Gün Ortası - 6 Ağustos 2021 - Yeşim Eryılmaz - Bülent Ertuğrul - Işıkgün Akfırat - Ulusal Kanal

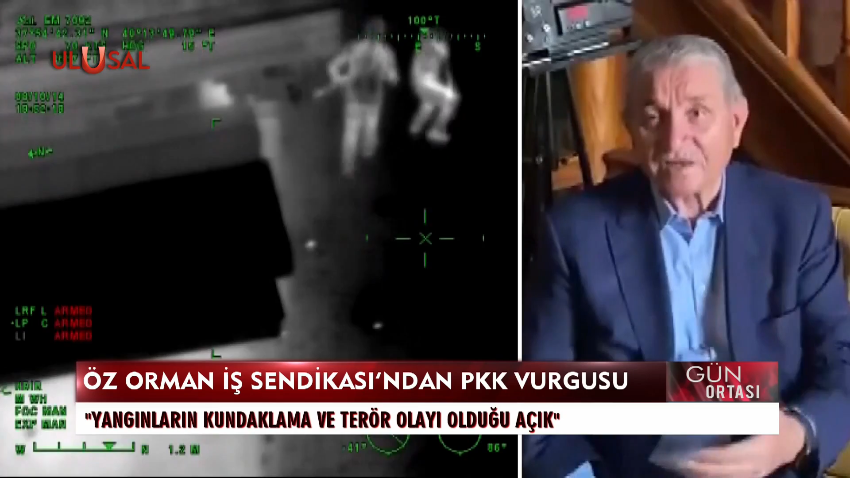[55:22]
Bu otomatikmen bir kundaklama, bir terör olayı olduğunu bize gösteriyor.
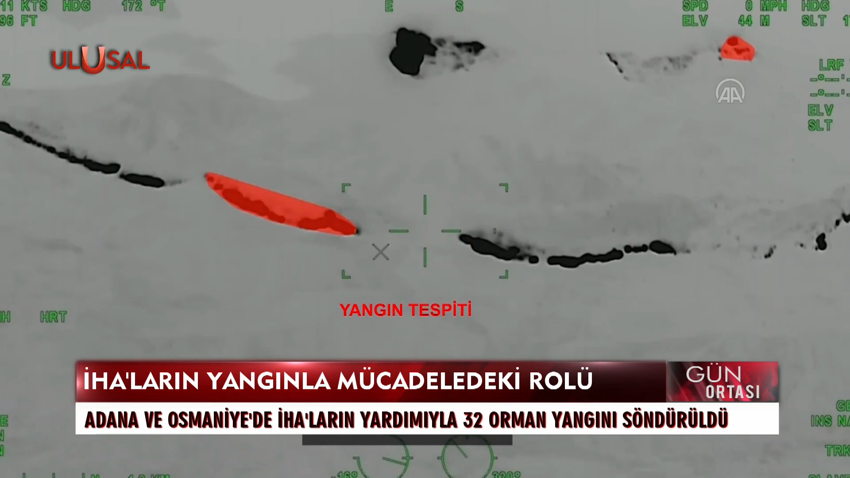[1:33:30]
Yangınların ısı noktalarının tespiti ve müdahale yerlerinin belirlenmesinde önemli rol oynayan İHA'lar, alevlere nokta atışı müdahale imkanı sağlıyor. İHA'lardan komuta merkezlerine iletilen görüntülerle harekete geçen helikopter ve uçaklar, yangınlara daha kısa sürede müdahale ediyor.
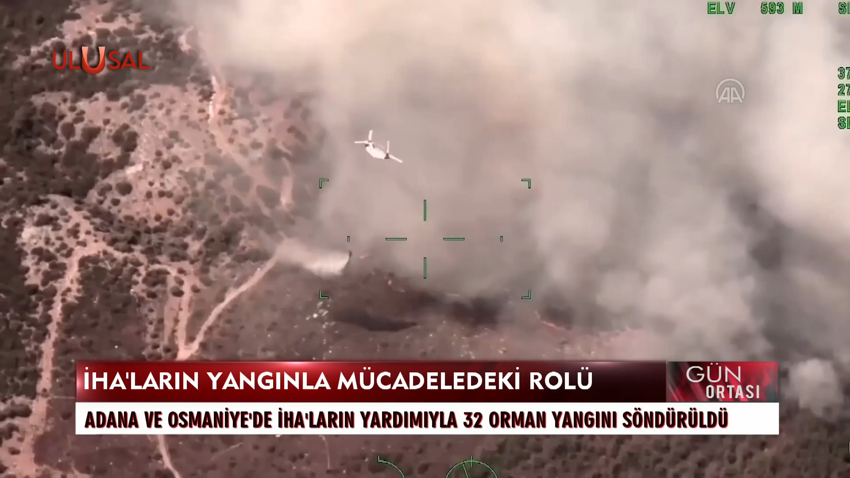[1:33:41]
Savunma Sanayi Başkanı İsmail Demir'in verdiği bilgiye göre,
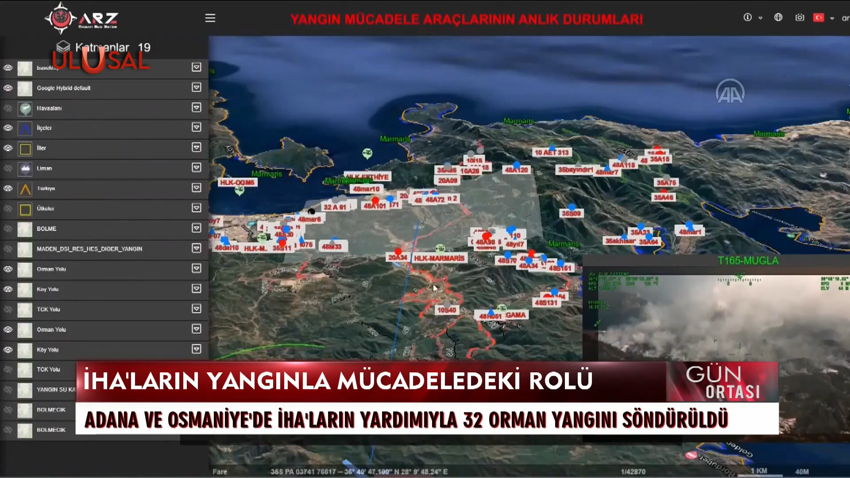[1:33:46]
Bayraktar TB2 İHA'ları 1 Haziran'dan bu yana toplam 1835 saat havada kalarak 103 yangını ilk anda tespit etti. Adana ve Osmaniye'de İHA'ların yer tespiti sayesinde 27 Temmuz
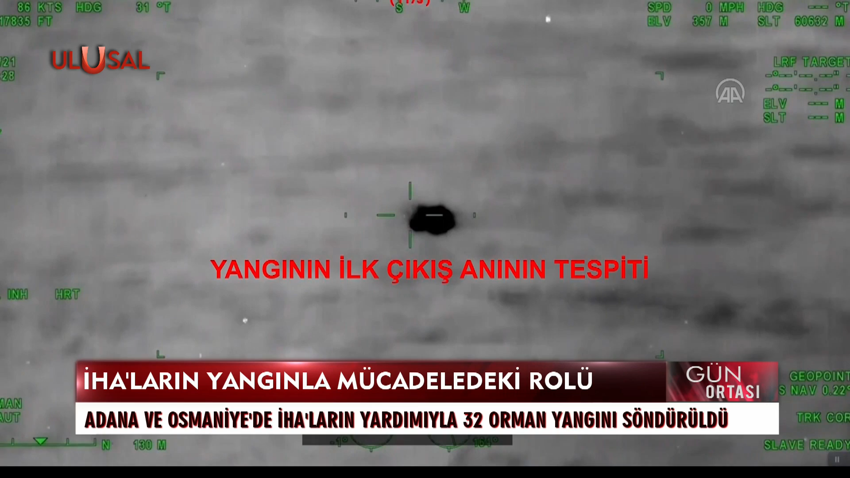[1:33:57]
4 Ağustos tarihleri arasında çıkan 32 orman yangınından bazıları kontrol altına alındı, büyük bir kısmı tamamen söndürüldü.